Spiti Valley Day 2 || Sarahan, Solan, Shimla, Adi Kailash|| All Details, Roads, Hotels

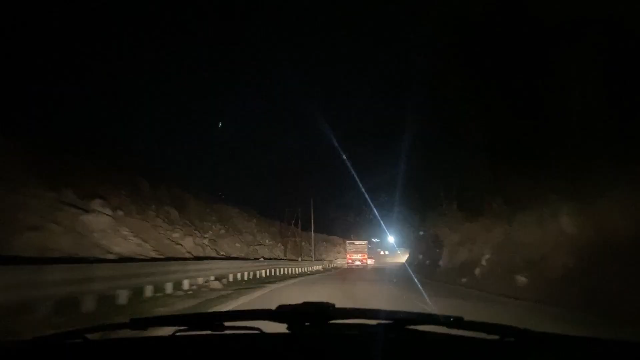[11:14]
অন্ধকার হয়ে গেছে, 7টা পেরিয়ে গেছে, আমাদের হরিশ ভাই পুরো পক্ষীরাজ ঘোড়ার মতো ছুটছে এখন।
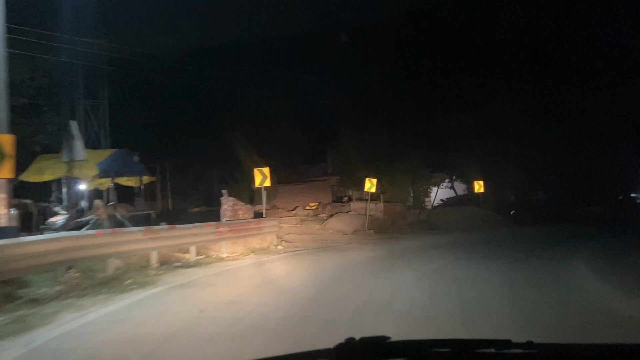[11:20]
এখন বাজছে প্রায় 8টাই বেজে গেছে পুরো,